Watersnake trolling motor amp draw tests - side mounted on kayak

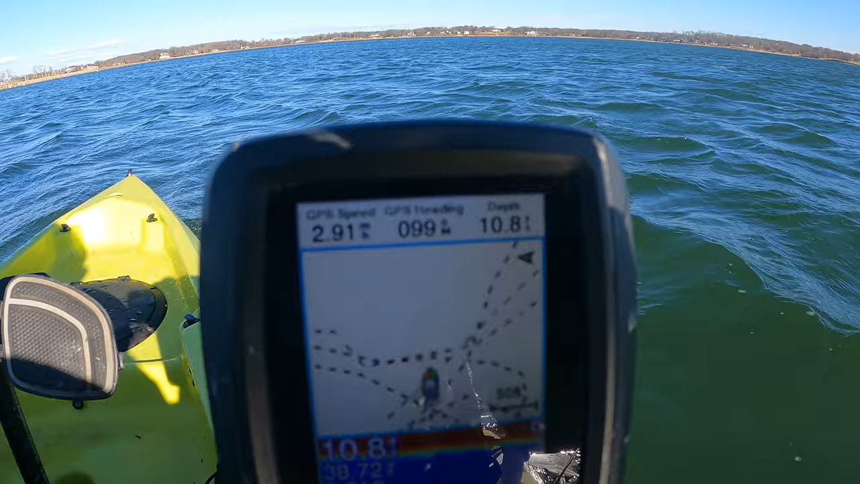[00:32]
So we're going about almost three. Alright well as you can see I was able to get
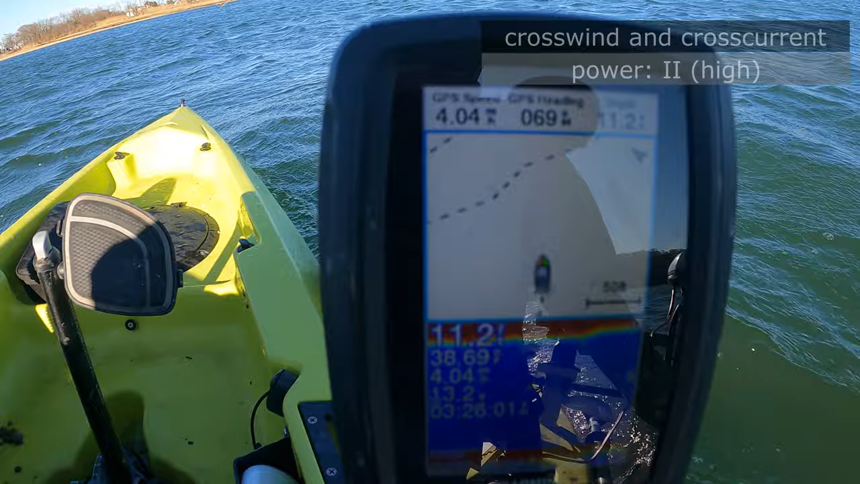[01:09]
all I really did was this but it was not easy because it was really windy as you saw there.